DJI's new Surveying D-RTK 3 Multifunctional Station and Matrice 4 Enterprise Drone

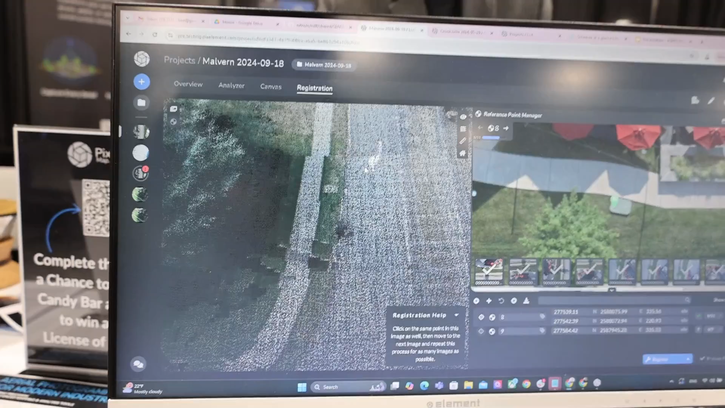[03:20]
But you see how this sidewalk, it should be a consistent straight line. And we can see here there's a lot of jagged edges going from frame to frame when that
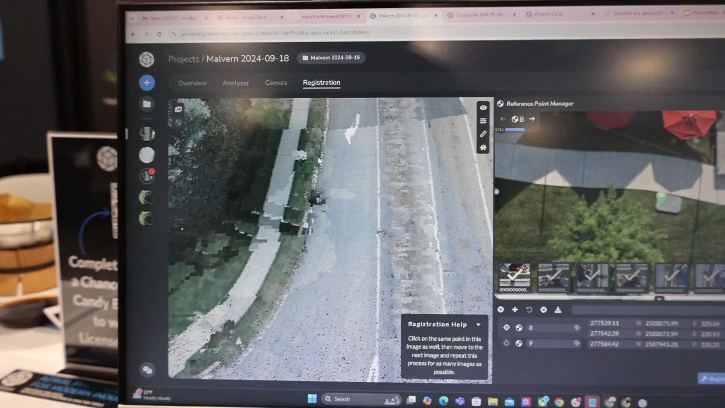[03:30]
LiDAR is flying over here and colorizing that data. If you zoom out a little bit, you can see these radiometric inconsistencies, right? Where it goes from dark to light, light to dark, etc.
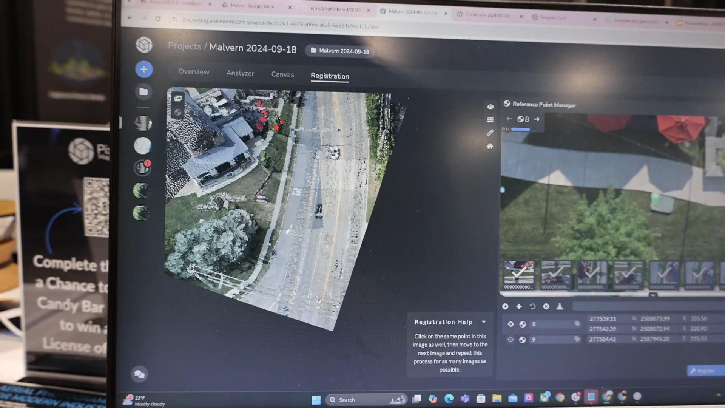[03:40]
So, that's kind of what the before looks like.
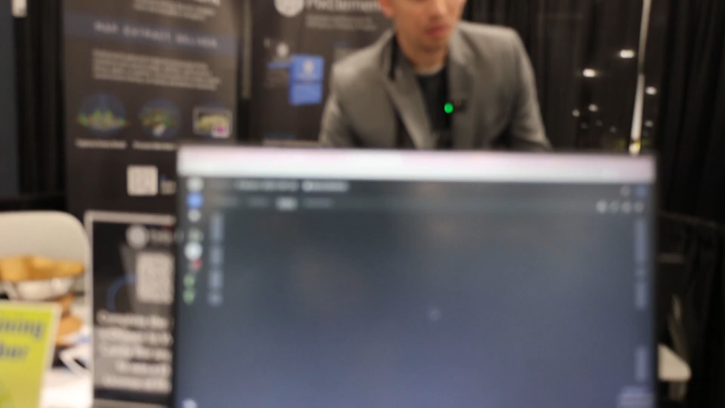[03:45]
And now we're going to show you after you go through this PixElement photogrammetric registration process,
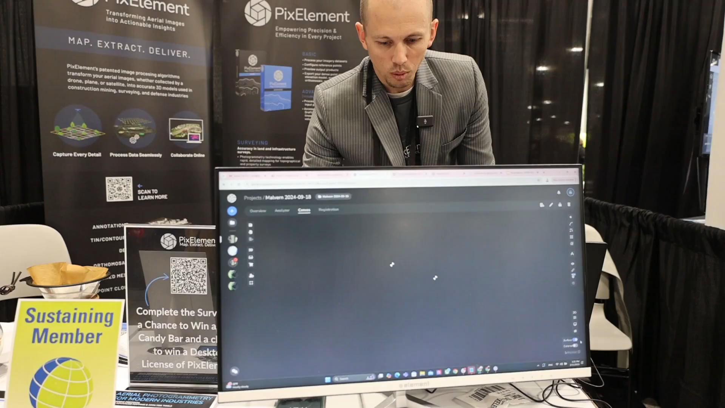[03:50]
we're going to pull in the updated colored point cloud.
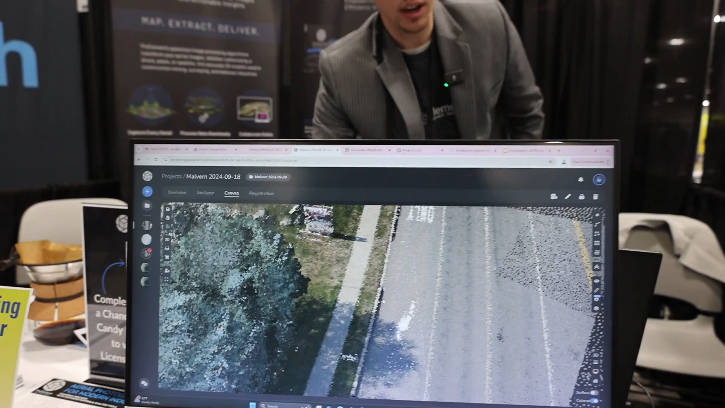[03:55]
Here's what it looks like after you've brought it into the PixElement photogrammetric correction workflow.
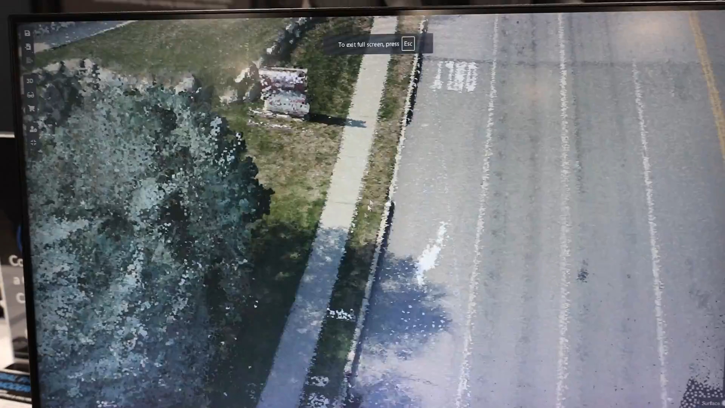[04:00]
But you can see now that we've geometrically corrected those RGB issues on the sidewalk and in the road. And if you zoom in here, that RGB curve is right on that curve, okay? Same with the overall radiometric quality of the data set as a whole.
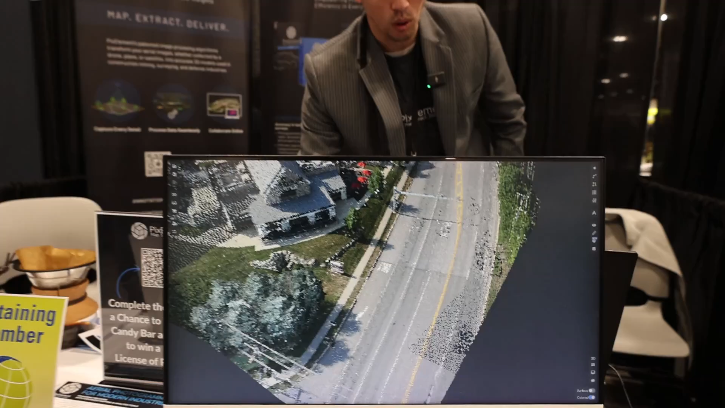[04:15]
You can see that you no longer have dark to light shadows.
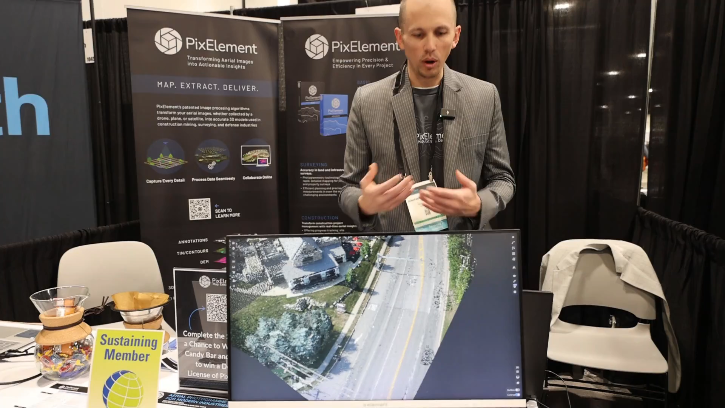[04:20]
So, it just makes that data set more visually appealing, more geometrically correct. If you're bringing it into a downstream AI-based feature extraction workflow, you want to make sure that that data is geometrically correct, and that's what we're providing.